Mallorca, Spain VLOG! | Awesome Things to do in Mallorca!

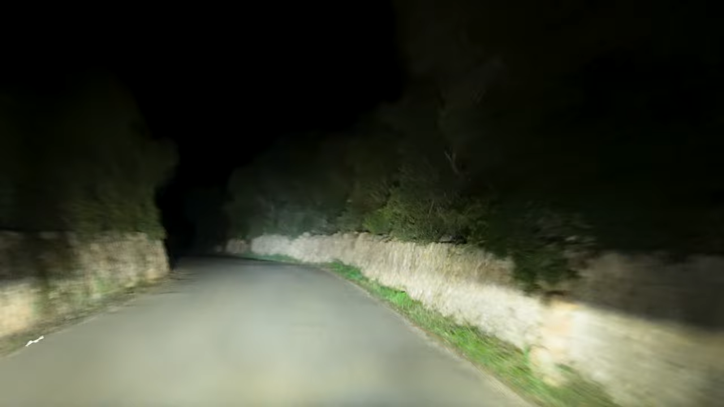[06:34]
You saw an animal run across the street. I think it was a cat, but I'm not 100% sure.